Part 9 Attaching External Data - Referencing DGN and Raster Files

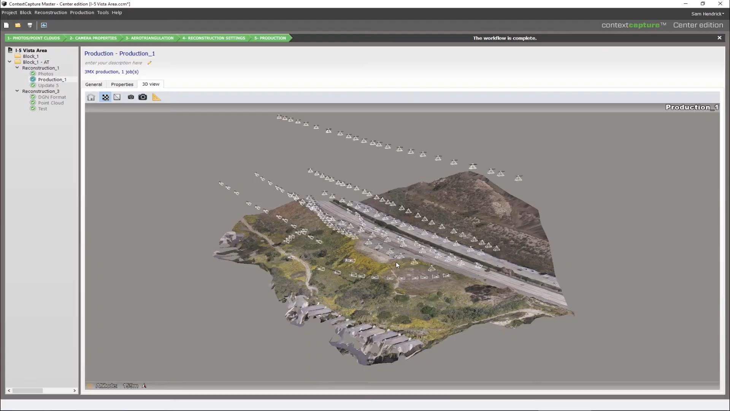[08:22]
And what you see here is a program called context capture. Each one of these little points indicates where the drone was when it took the picture.
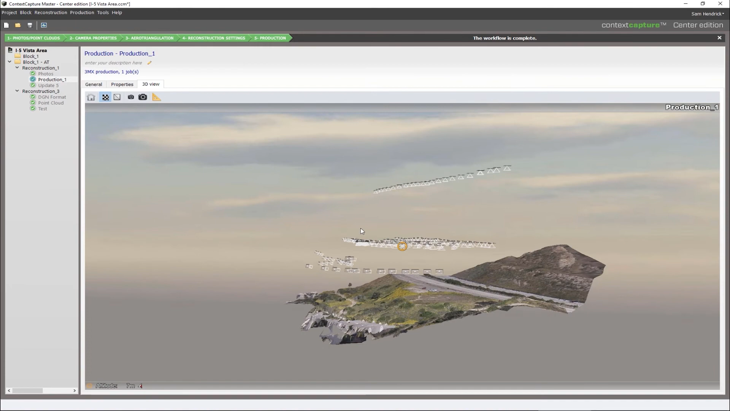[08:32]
If I rotate this around, you get an idea of the drone's flight path. And what you're seeing below this is the reality model that was created from the photographs.
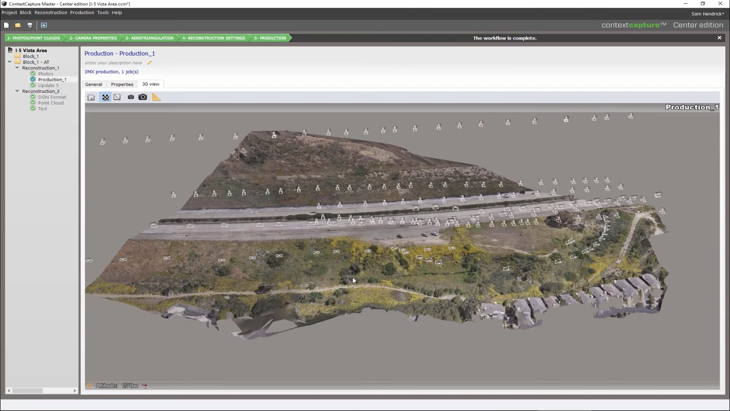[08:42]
So we're going to switch back to MicroStation.
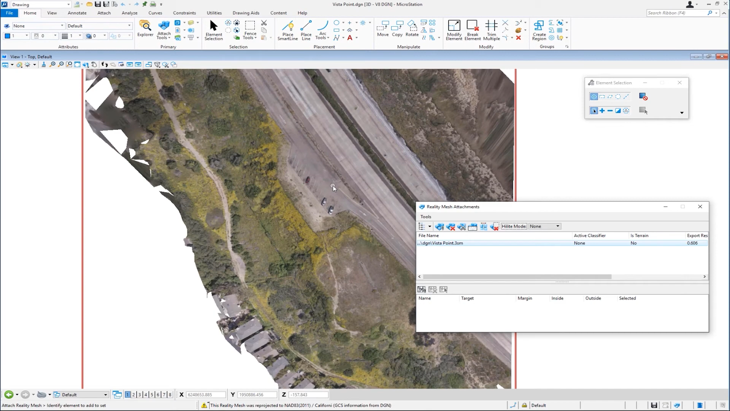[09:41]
So if I zoom in, I'm going to go ahead and rotate my view. You can see there's the reality mesh in 3D. And we'll go ahead and rotate to the top view. And then just to see that this comes in coordinate correct, we're going to go and turn on the Bing maps in the background.
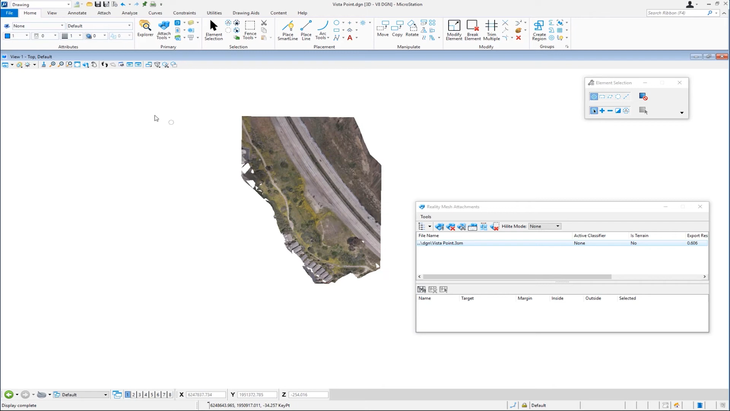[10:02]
So again, I'll go to my view attributes. Down here, I'm going to change the background map to hybrid. You can see it appears in the background. Again, I'll rotate my view.
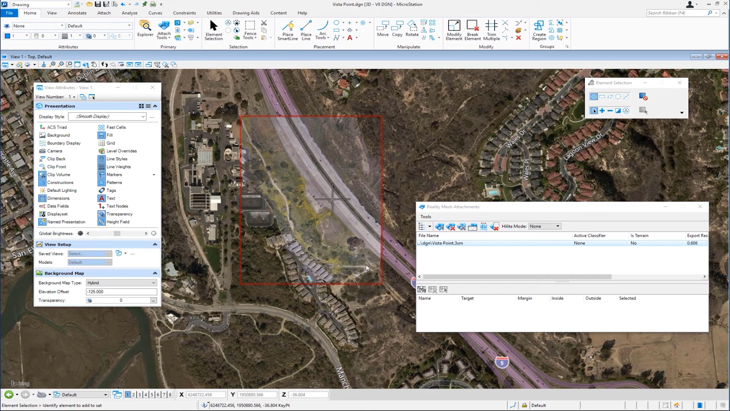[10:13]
So you can see that my reality mesh is floating up above the Bing maps in the background. Again, we'll rotate around to a top view.
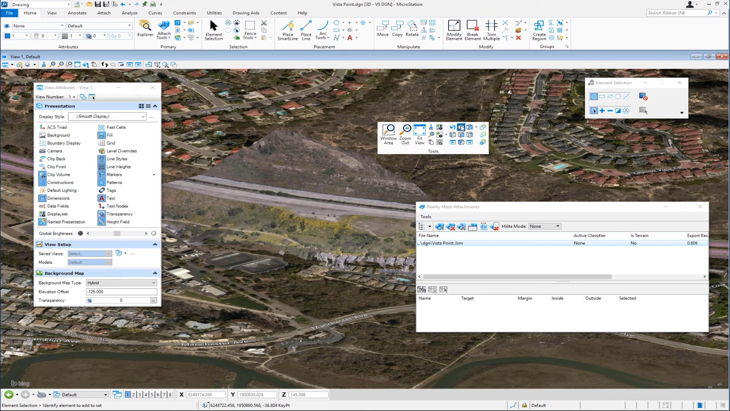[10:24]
We'll go ahead and turn this off.
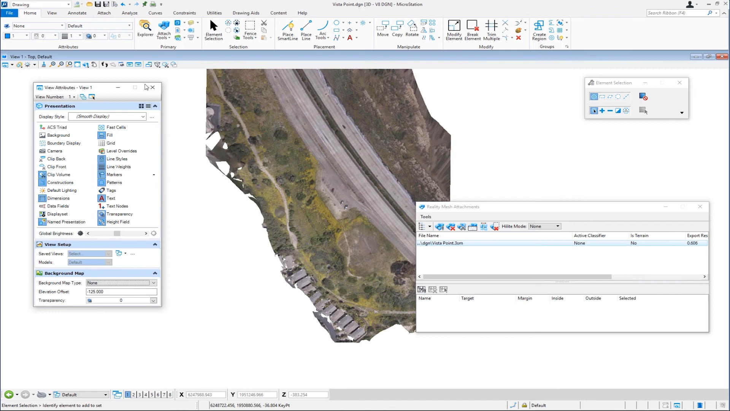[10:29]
Now this is MicroStation and I can now, let's close this dialog,
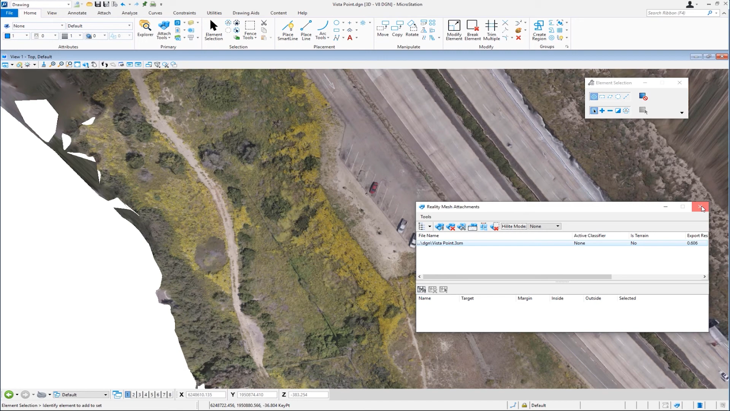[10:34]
work in relationship to this reality mesh in the background.
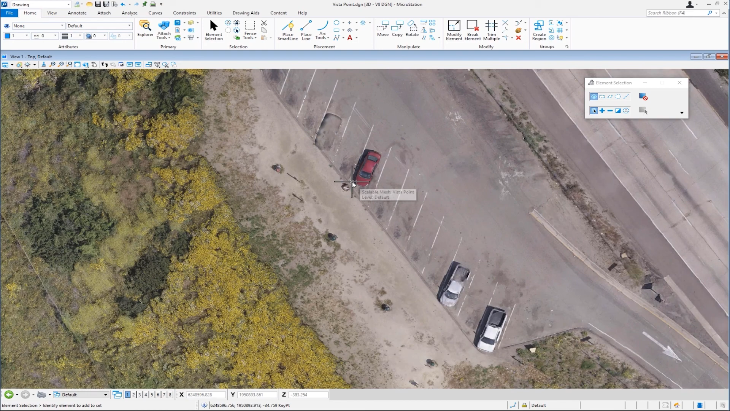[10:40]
So I'm going to go ahead and rotate the view around. And I'm going to zoom in a little bit here. And I'm going to go to my workflow called modeling.
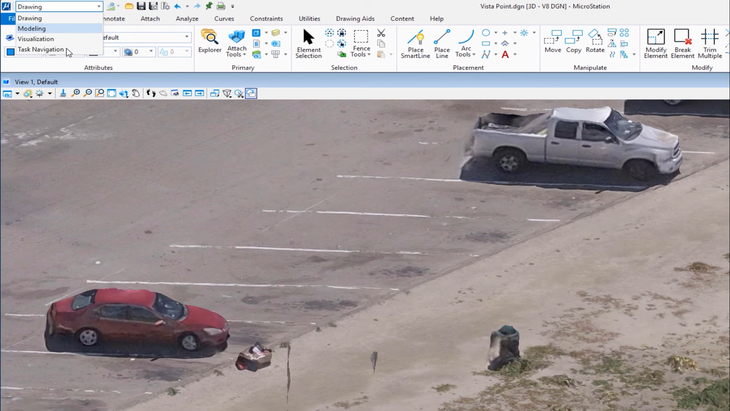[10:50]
I'm going to go to the solids tab. And then I'm going to choose slab. And I'm going to go ahead and draw in a slab. So I'm just going to pick a point on my mesh, rotate my compass to top. I'm going to go ahead and come down here.
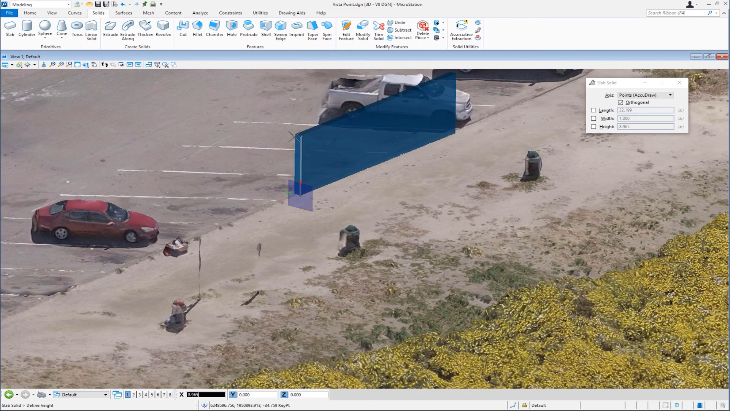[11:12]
And I'm going to go across and we're going to go across one foot. And then I'm going to go ahead and move this up and basically draw in a wall. So I rotate my view around. Now I'm modeling inside MicroStation in relationship to my reality mesh.